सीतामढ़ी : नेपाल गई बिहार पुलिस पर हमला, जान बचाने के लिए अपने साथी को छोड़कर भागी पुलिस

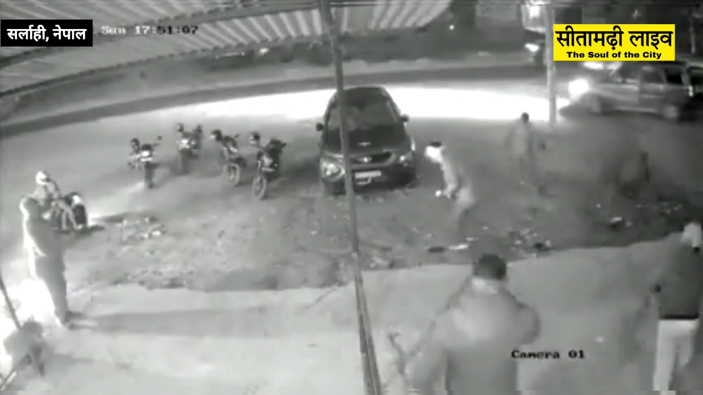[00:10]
कर्मी अपनी जान बचा कर भागने लगे भागने के दोरान सुनबर्सा थाने का एक जवान वहीं छुट गया जिसके साथ लोगों